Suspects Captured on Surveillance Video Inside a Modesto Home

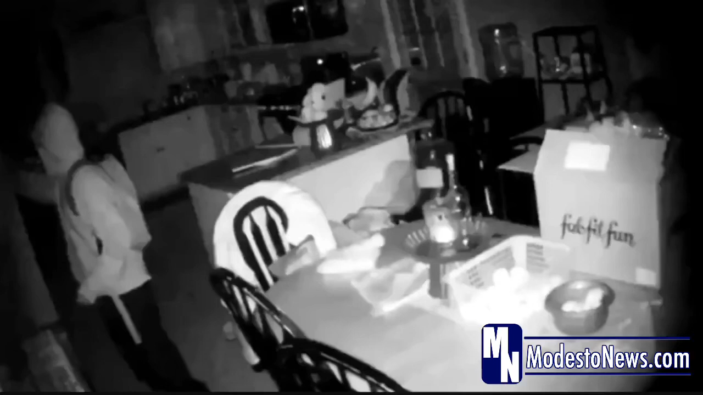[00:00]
Modesto police detectives are searching for two suspects who broke into a home near Dezani Lane in Eustac Road last night. The residents were home during the crime and the suspects fled the scene when the homeowners woke up. Police have released home security camera video of the break-in in an effort to generate leads and you can see that video of the two masked suspects inside the home right now on our website.